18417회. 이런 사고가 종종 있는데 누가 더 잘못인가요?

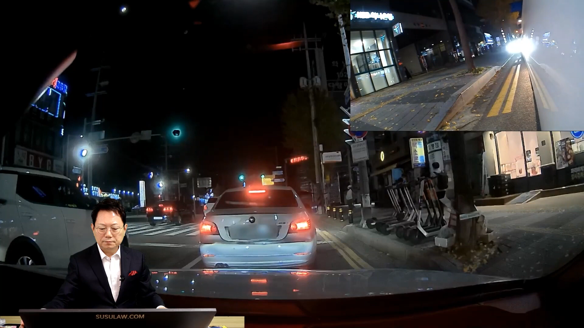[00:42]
어떤 상황이에요? 여기서 내릴게요. 그러니까 굳이 더 가서 내릴 필요 없는데 잘 들어보세요.